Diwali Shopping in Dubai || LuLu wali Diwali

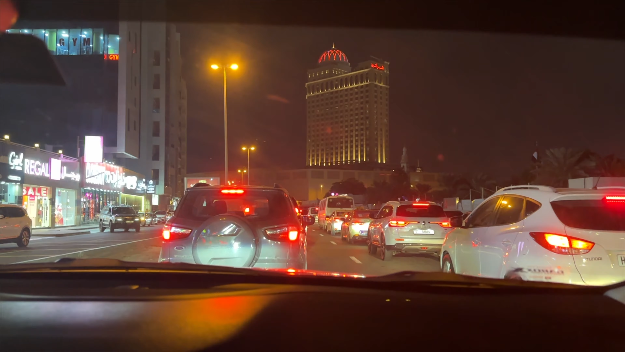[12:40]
और घर कब से, घर से निकले हुए जितना 9 बजे से, सुबह के 9 बजे से निकले हुए, नहीं 11 बजे निकले थे यार, 9 बजे सो के उठे थे हम। अच्छा हाँ, 9 बज चुके हैं लेकिन रात के, वे ट्रैफिक इज सो, इट्स बीन ऑलमोस्ट 10 आवर्स, ट्रैफिक भी सही 40 मिनट्स, तो दूसरा रूट लगाया हुआ है।